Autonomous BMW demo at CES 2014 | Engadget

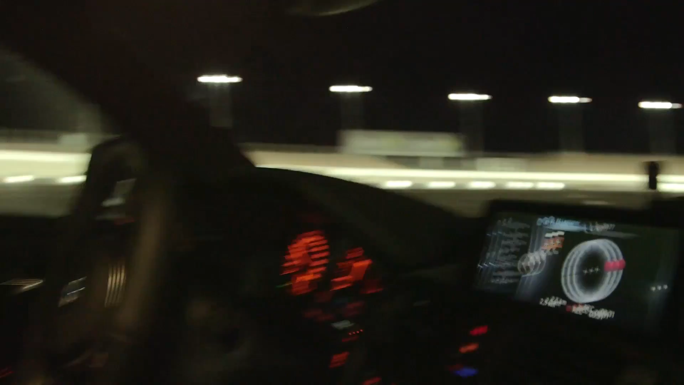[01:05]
and these curves we like hitting almost one G and I am still doing nothing at all.